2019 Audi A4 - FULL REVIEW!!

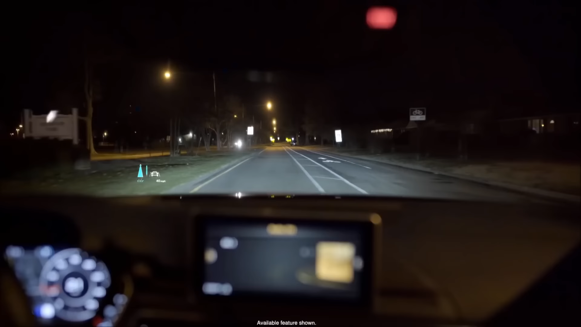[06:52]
while traffic sign recognition scans for various traffic signs on the road and displays them in the instrument cluster and head-up display.